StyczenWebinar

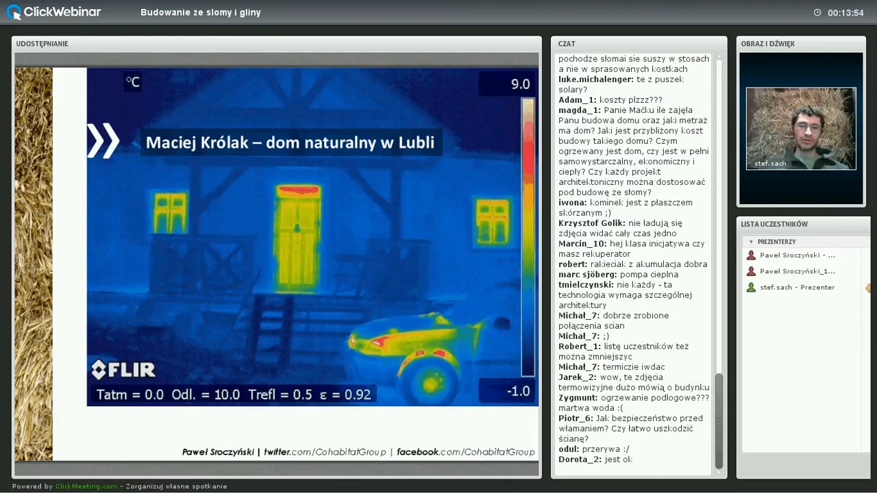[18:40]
On screen: scale top 9.0°C, scale bottom -1.0°C
Nie ma się czego bać. Trzeba tylko uniknąć właśnie tych rzeczy, o których teraz mówiłem, czyli wszystkie szczegóły trzeba dosyć dobrze dobrać. Szczegóły styków, na przykład styk właśnie tutaj też mam, na przykład styk ścianka